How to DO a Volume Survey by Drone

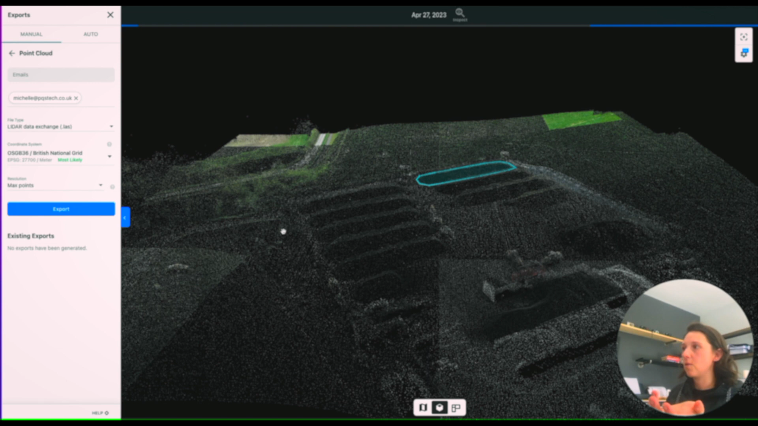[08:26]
this is really cool because every single tiny tiny point here on this screen
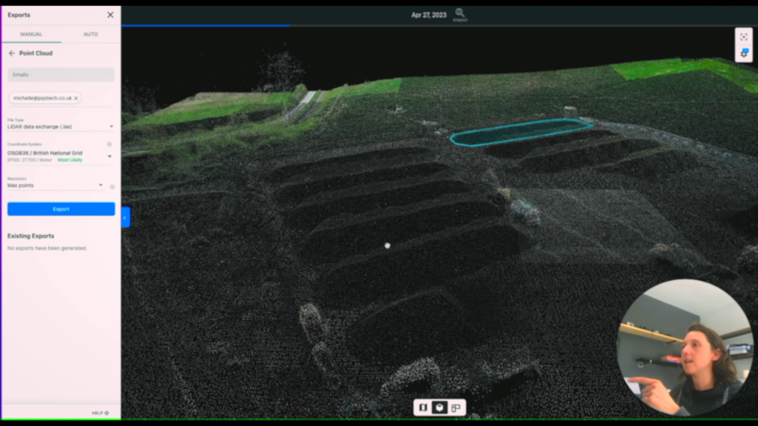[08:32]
is a measurement with a gps coordinate so this gives us a good look at what is being measured
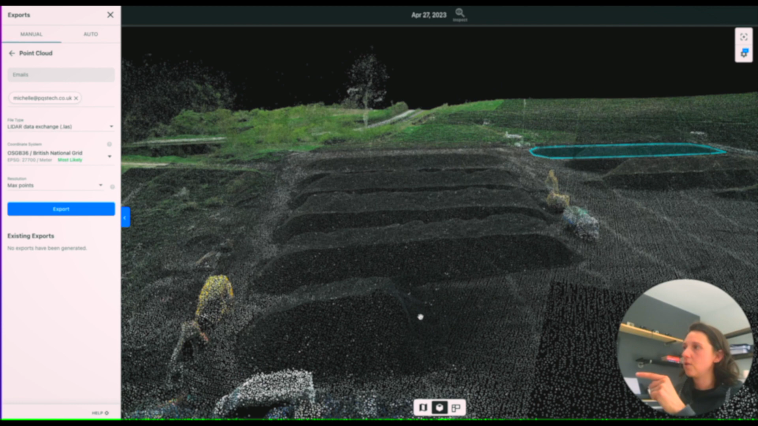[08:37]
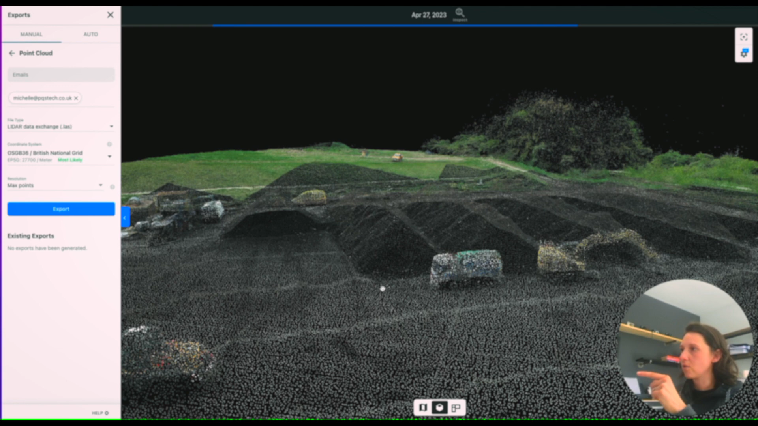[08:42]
so you can see here this is the concrete slab and then up here we've got our stockpiles when this loads up fully you'll see how super clear it is so you can even
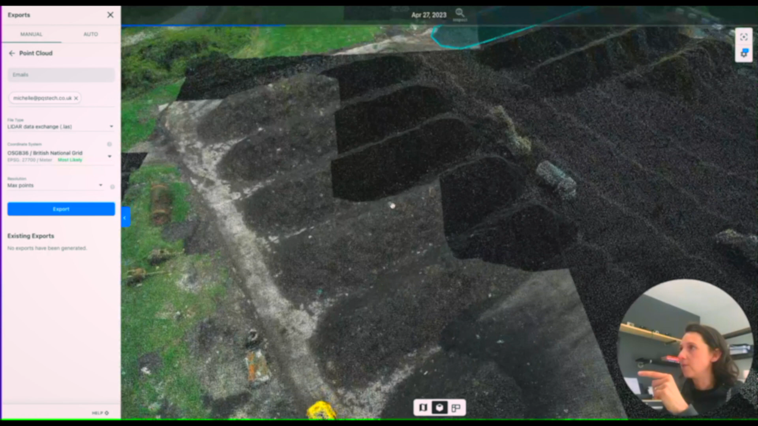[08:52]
zoom in to see the stockpile that we're measuring from a bird and you can tweak this if you need to um but yeah it is super super cool and you can pull as much information off this point cloud as you want just think about how long it would take you to physically measure every time you just couldn't it's impossible to get every single point and the one thing when i was starting out with drone surveys thinking about accuracy and i was super like oh no i'm not gonna go into this because it's way off if you
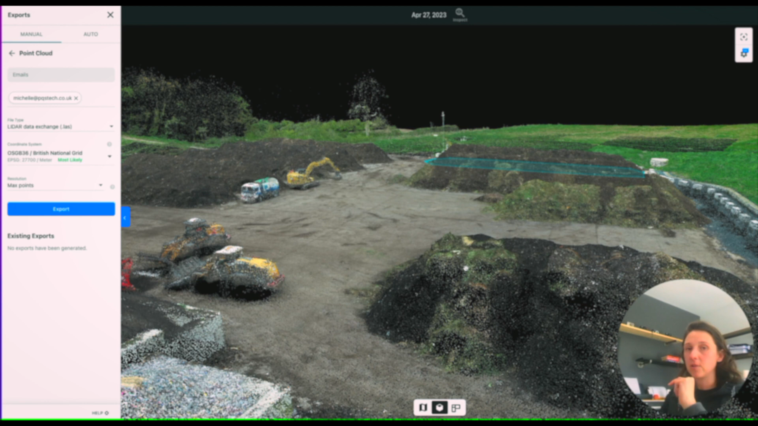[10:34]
um for drone surveying the other thing i'm going to add in huge health and safety you see these machines working here to go on this compost heap to climb these compost heap near on impossible to cover yourself health and safety wise we were able to be away from them drone
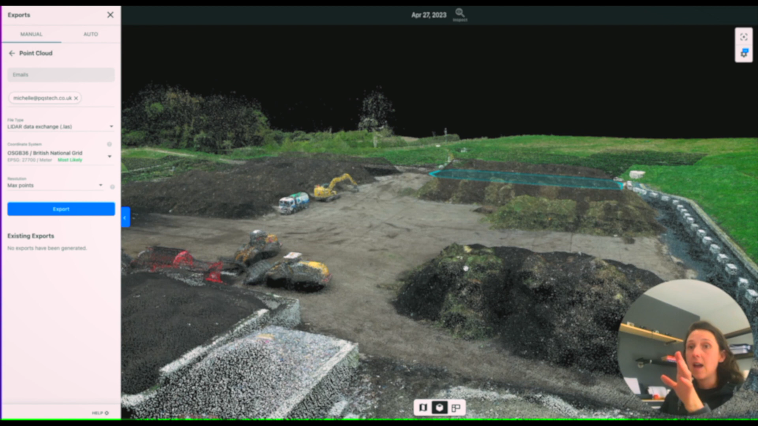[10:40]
survey it without being anywhere near anyone safely which is super super important in construction okay so i hope that's given you a brief introduction into drone